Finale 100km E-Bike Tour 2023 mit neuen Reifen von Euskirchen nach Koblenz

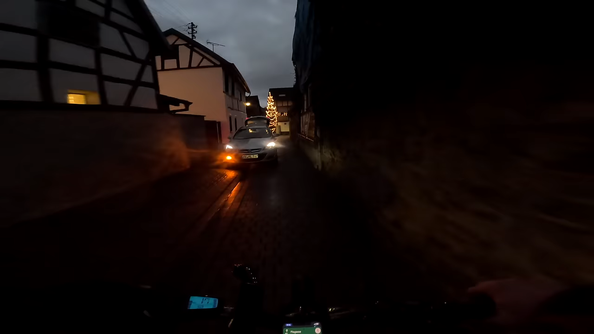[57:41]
So, ich verlasse jetzt das letzte kleine Wunderdörflein, wo es auch wieder einen Tannenbaum zum Staunen gab. Ein Traktor kam mir entgegen. Schöne, kleine, engen Gassen überall. Und jetzt befinde ich mich hier auf der Schnellstraße und nehme bei Nieselregen.
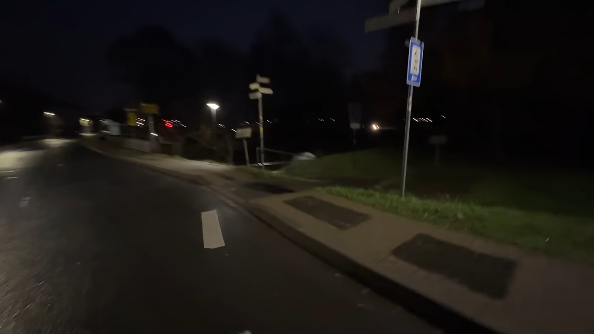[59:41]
Weißt du, ich freue, Leute, hier bin ich hochgefahren. Genau hier.
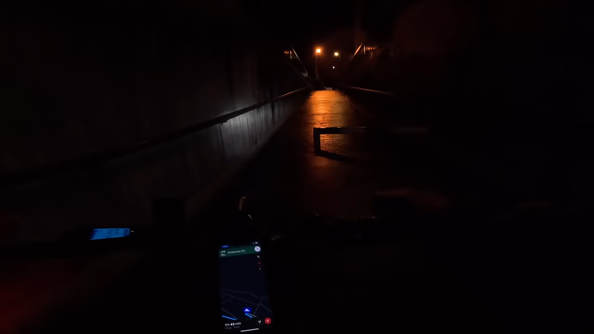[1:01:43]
Das Beste ist ja jetzt, dass wir jetzt an einem Bahnsteig vorbeikommen.
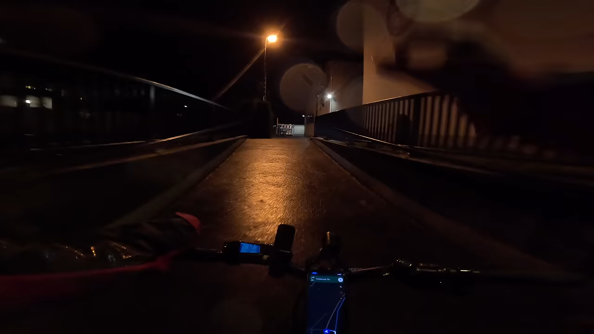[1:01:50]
Das bedeutet, ich könnte mich jetzt verlockenderweise einfach hier in den Zug setzen. Oder? Hey, Moment.
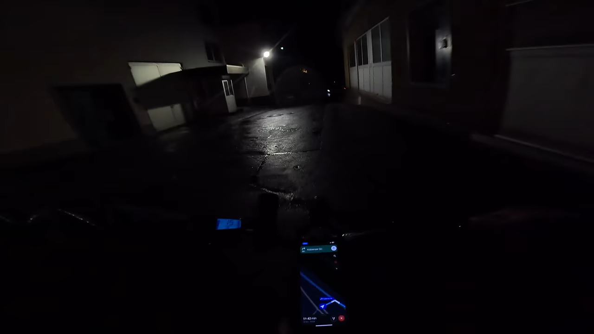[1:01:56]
Wo ist der Bahnsteig? Oder der Kück gleich noch. Jedenfalls könnte ich von hier aus jetzt auch hier nach Kölle fahren, ne?